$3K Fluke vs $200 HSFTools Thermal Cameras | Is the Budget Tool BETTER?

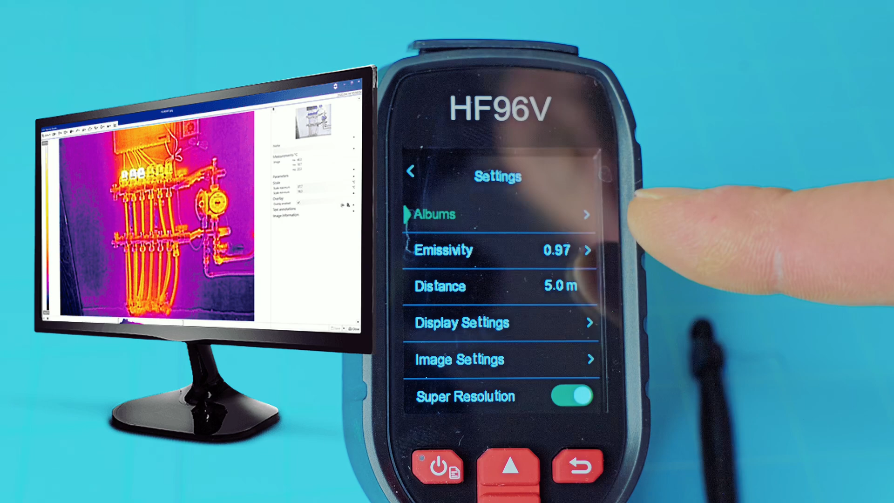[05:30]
You can also actually hook this up to the computer and view images live on your big screen. All you have to do is go to their website and download that software. It's pretty neat. Okay, you have emissivity.
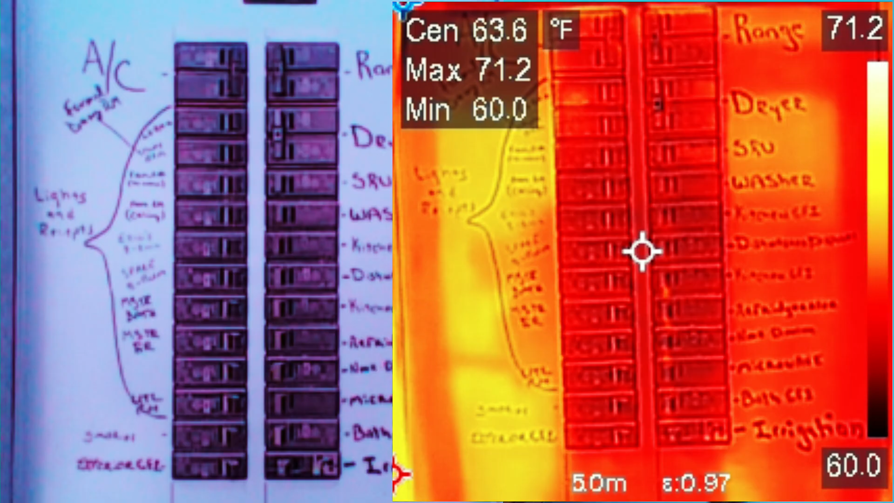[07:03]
That's handy for comparing those side by side. Okay, and then you have a whole nother set of settings there. This does have a laser.
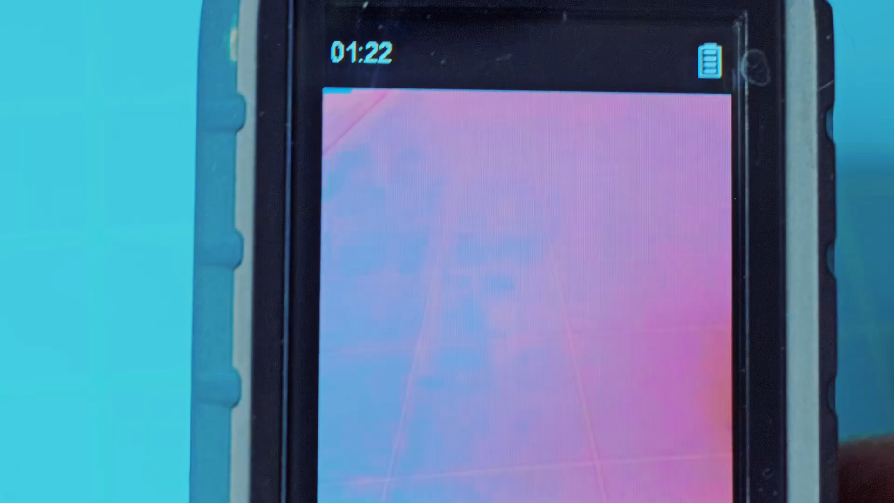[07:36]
Now you have thermal mode. Now this is going to be your thermal imaging.
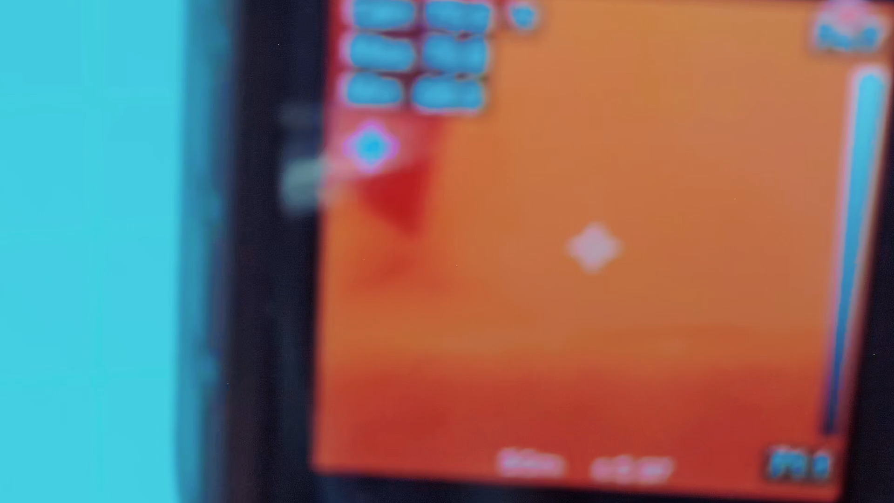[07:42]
As you can see, anything that's hotter is a darker red there. You hit it one more time. Now you're in fusion mode.
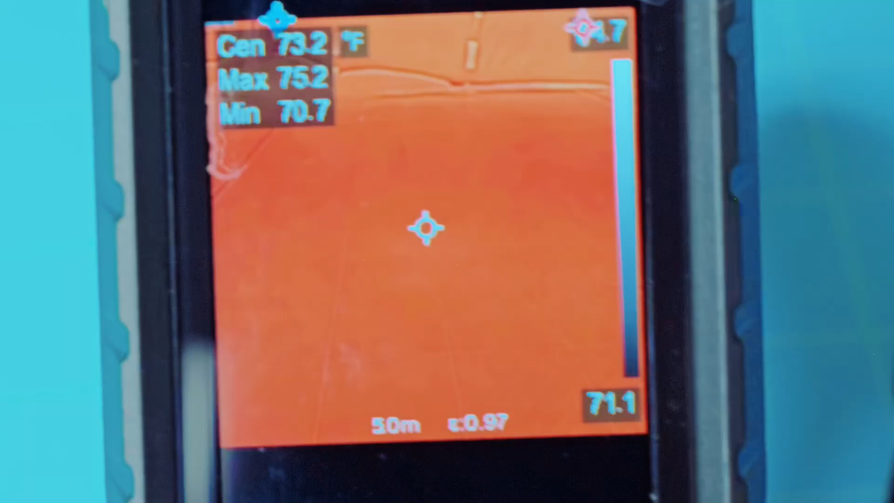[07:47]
On screen: spot 73.2°F
So much like the Fluke, more expensive model there, you have fusion mode.
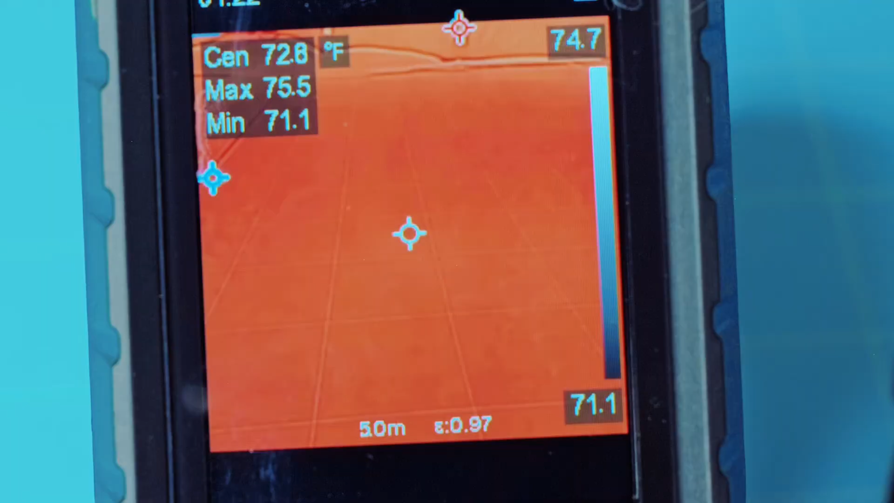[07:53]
And you can adjust this in your settings to more or less opacity. What fusion mode does, as you can see, you can still see my light shade there.
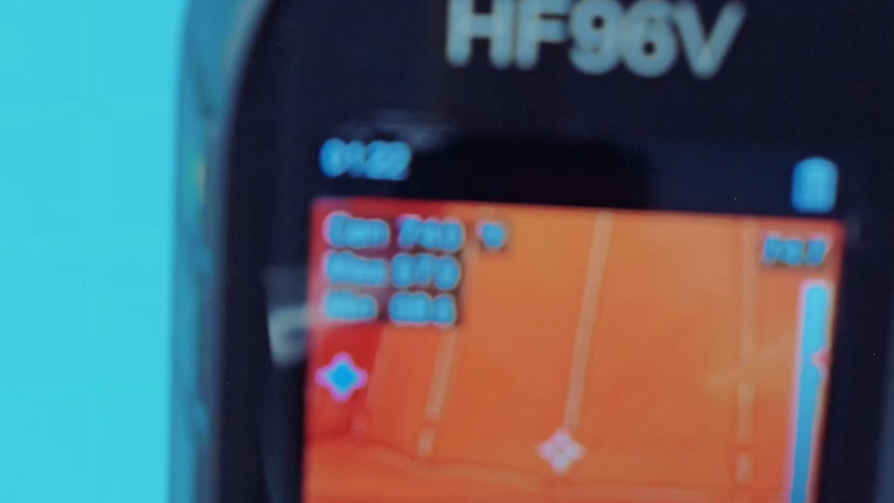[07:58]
And you can still see the outline of it with the thermal image on top.
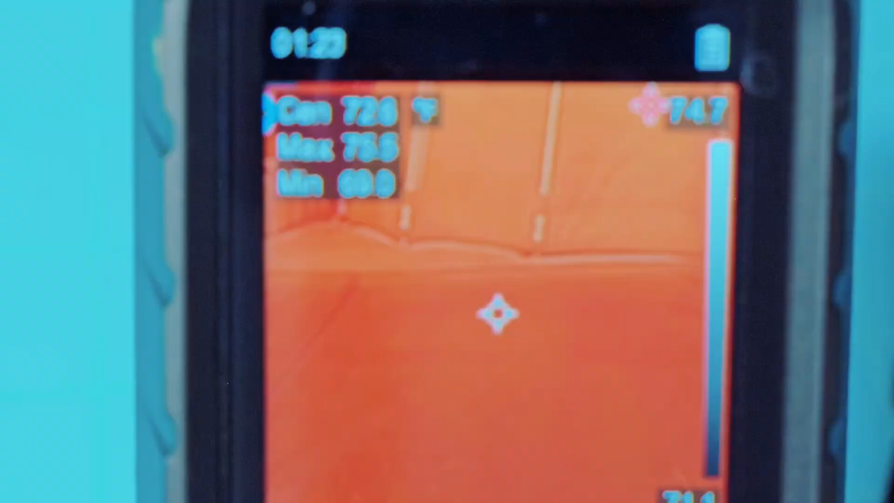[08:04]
So that's the difference between visual, pure thermal, and then your fusion adds the outline
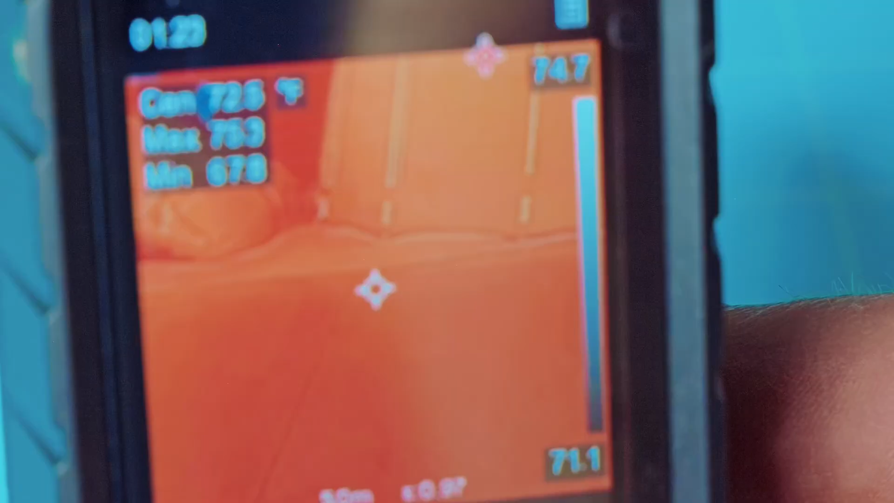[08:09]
and it adds just the opacity of the visual image underneath the thermal.
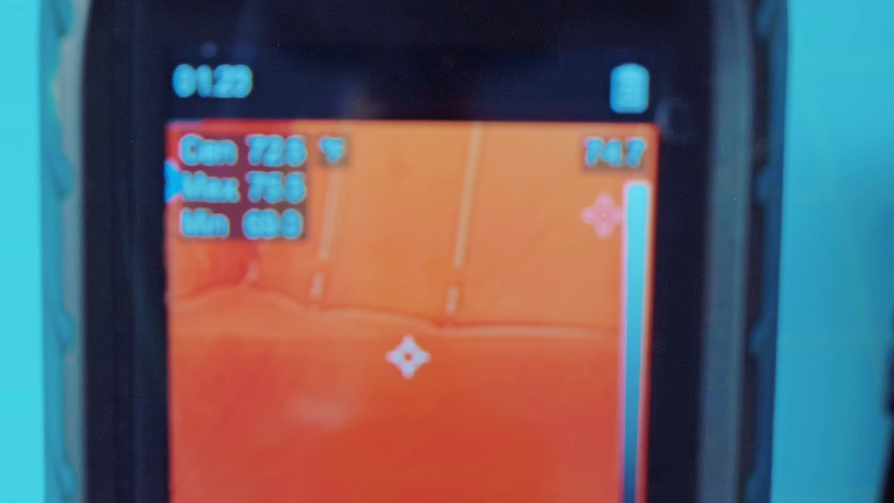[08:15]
So that's pretty handy for reading labels or actually just kind of remembering what you're actually taking a thermal image of later on.
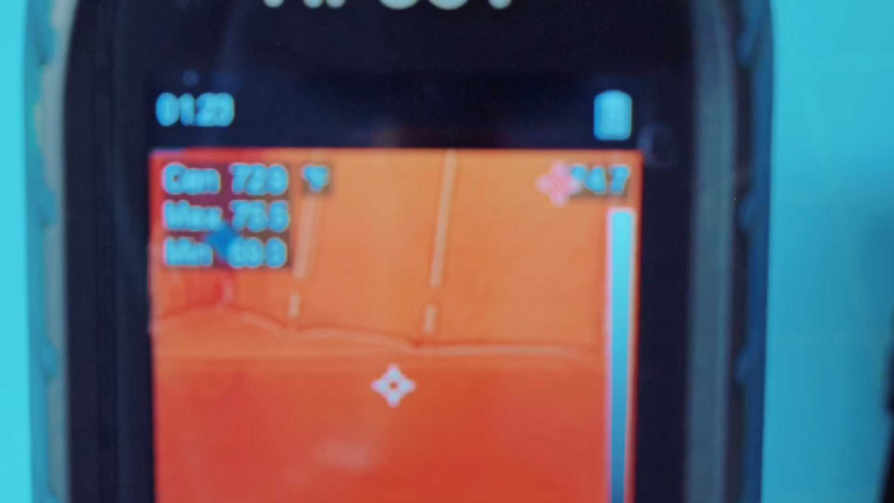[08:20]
Your bottom button is going to cycle through your different palettes.
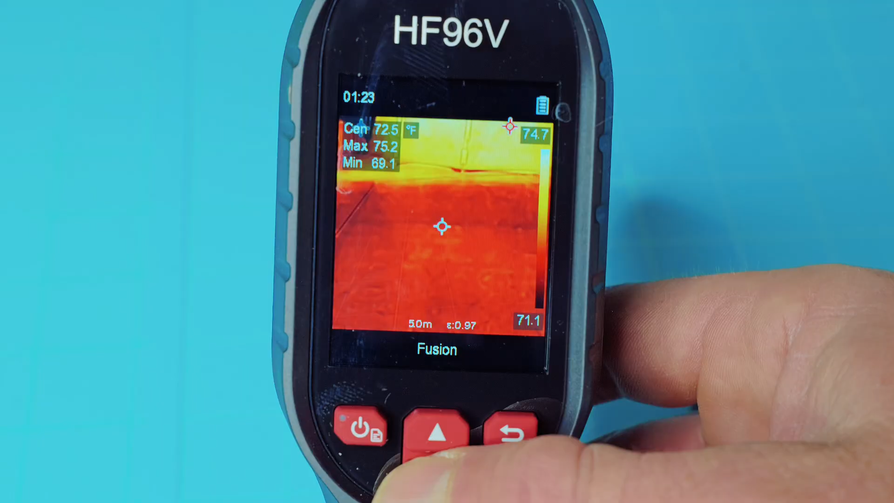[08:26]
So as you can see, you have red hot, you have fusion, you have iron bow, you have rainbow, white hot, above alarm, and black hot.